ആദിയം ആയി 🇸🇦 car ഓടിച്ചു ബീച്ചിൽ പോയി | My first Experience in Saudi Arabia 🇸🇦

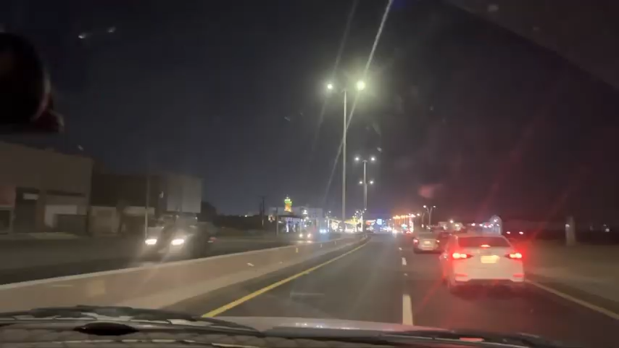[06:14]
നല്ല നേരെ തിരിച്ചു പോവാം. ഇവിടെ ഇത്ര ഉള്ളൂ ശരിക്കും പറഞ്ഞാൽ. നമ്മൾ കുളിക്കാൻ ഇറങ്ങാമെന്ന് വിചാരിച്ചു, നടന്നില്ല കാര്യം. ഒരു ഇറങ്ങാൻ ഒരു ബൂട്ടുണ്ടായില്ല. നമ്മൾ ജസ്റ്റ് ഇതേ തിരിച്ചു പോകണം കേട്ടോ.
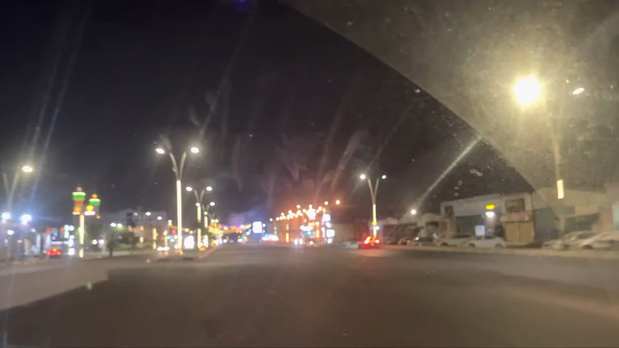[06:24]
ഇനി പോകണമെങ്കിൽ ജസ്റ്റ് എന്തെങ്കിലും ഫുഡ് എന്തെങ്കിലും വാങ്ങണം, കഴിക്കണം, അങ്ങോട്ടൊന്നും പോയിട്ടില്ല. ഇപ്പോൾ എറൗണ്ട് ഒരു 2 മണി ടൈമാണ് കേട്ടോ. അത്യാവശ്യം നല്ല തിരക്കും കാര്യങ്ങളുണ്ട്, പിന്നെ നല്ല റോഡും.
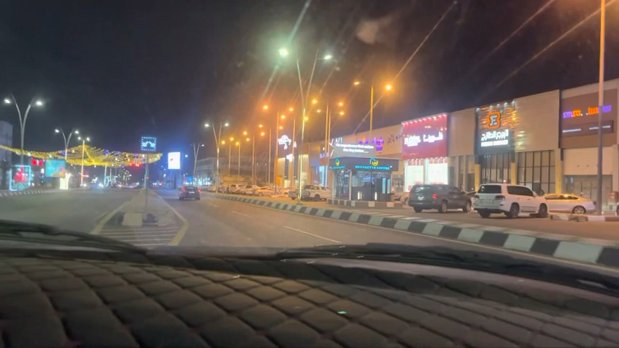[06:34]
ഓക്കെ, അപ്പോൾ ജസ്റ്റ് ഇനി വീണ്ടും മറ്റൊരുമായിട്ട് കാണാം. അതുപോലെ ജസ്റ്റ് എനിക്ക് ഈ പോകണ വഴിക്കുള്ള കുറച്ച് വിഷ്വൽസ് നിങ്ങൾ നിങ്ങൾക്ക് കാണിച്ചു തന്നെ എന്തായാലും വീഡിയോ ഒന്ന് കണ്ടു. ഓക്കെ.